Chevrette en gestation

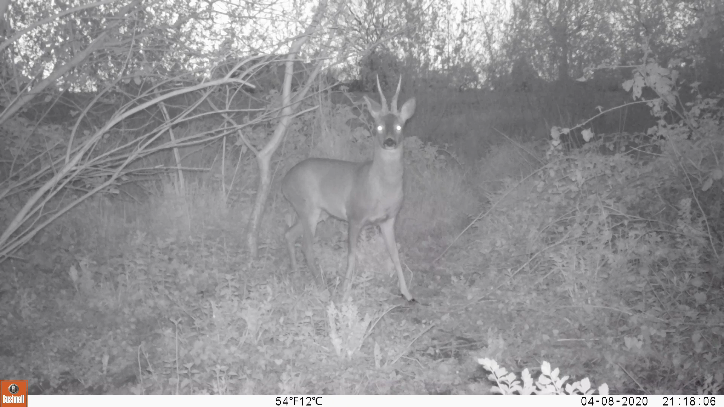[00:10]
Alors les chevreuils, ça circule pas mal dans ces petits coins là, je vais rééquiper ça différemment en caméra pour essayer d'avoir plus. Et après ce beau brocard, on a une femelle qui,
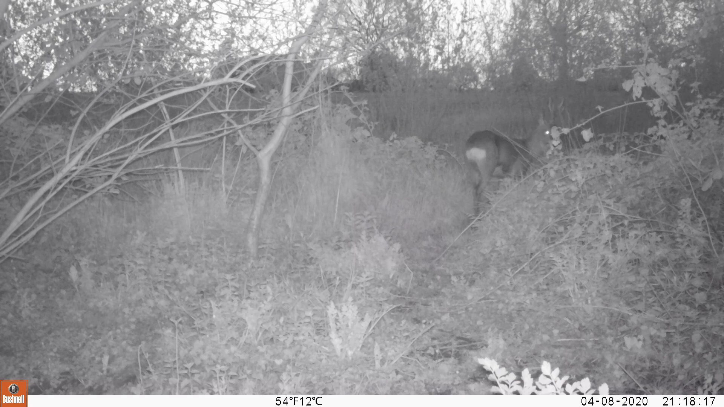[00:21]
de mon point de vue, mais ça n'engage que mon point de vue, serait en gestation, parce que je trouve que le ventre est assez proéminent et descend plus bas que normal. Les éleveurs se feront leur point de vue.